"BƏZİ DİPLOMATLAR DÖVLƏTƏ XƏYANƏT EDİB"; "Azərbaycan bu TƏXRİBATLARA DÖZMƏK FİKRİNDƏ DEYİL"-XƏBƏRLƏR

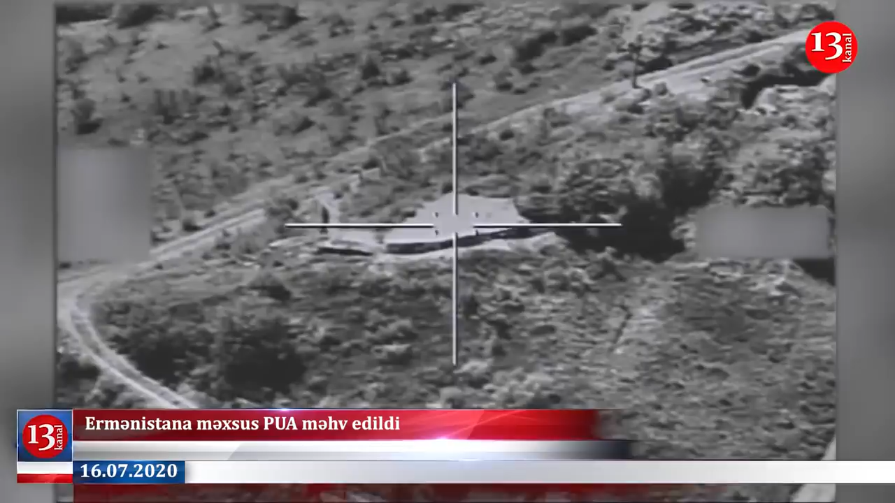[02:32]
ilun 16-sında Ermənistan Silahlı Qüvvələrinin X-55 taktiki pilotsuz uçuş aparatının dövlət sərhədini pozaraq keçməyə cəhd etməsi səbəbi ilə məhv edildiyi bildirilir.
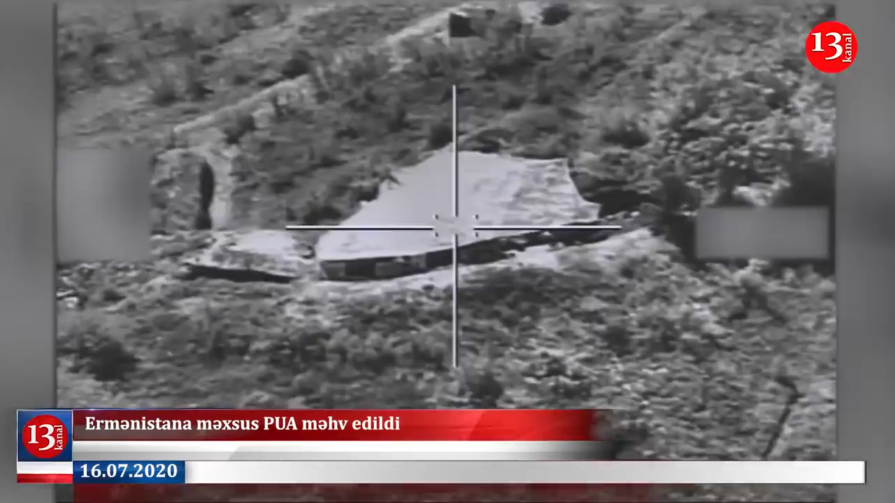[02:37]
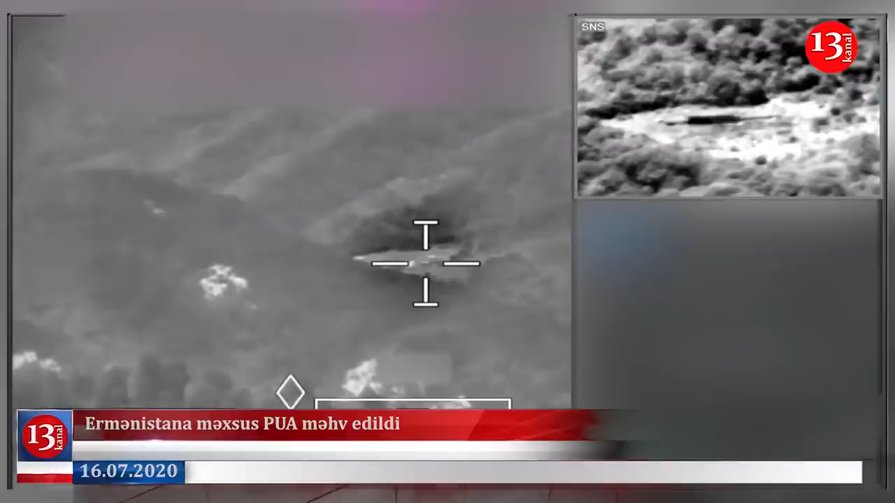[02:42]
Məlumatı görə, Tovuz rayonu istiqamətindəki Azərbaycan ordusunun mövqələri üzərində kəşfiyyat uçuşları yerinə yetirərkən, Silahlı Qüvvələrinin bölmələrinin sayıqlığı nəticəsində düşmən pilotsuz uçan aparatı dərhal aşkarlanaraq məhv edilib. Türkiyənin Müdafiə Naziri Hulusi Akar, Azərbaycanın Müdafiə Nazinin Mavini Hərbi Hava Qüvvələrinin komandanı General Eytinat Ramiz Tahirovdan görüşü zamanı yenidən Ermənistana ismarıc göndərib.